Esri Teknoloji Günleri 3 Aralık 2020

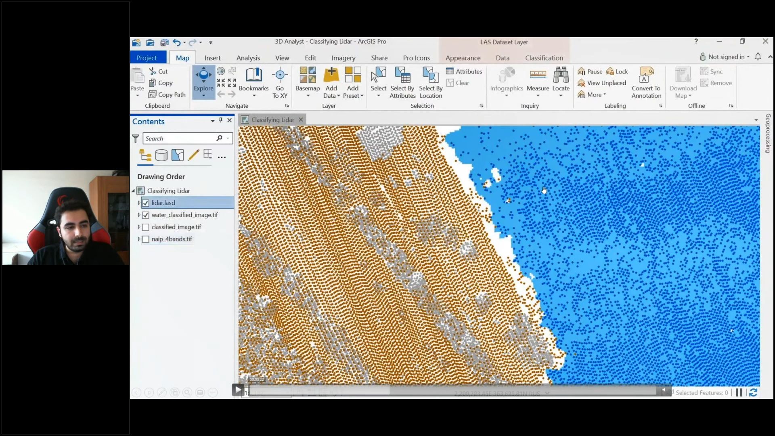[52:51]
Hem bina, ağaç, hem deniz, toprak alanları gibi alttaki görüntünüzün sınıfına göre üstteki verinizi de sınıflandırabiliyorsunuz. Burada tim verisini editleme ile güncelleme ile alakalı gelen yeniliklerimizi göstermek istiyorum.
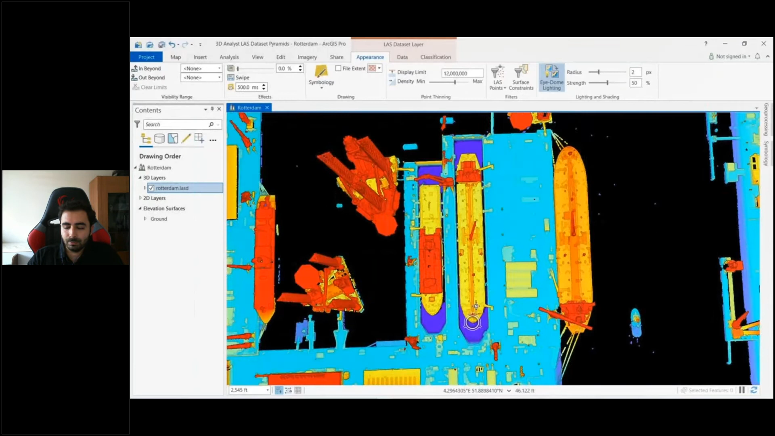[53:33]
Bu da bizim 3 boyutlu olarak görüntü kalitesini ve performansını arttırmamızı sağlıyor.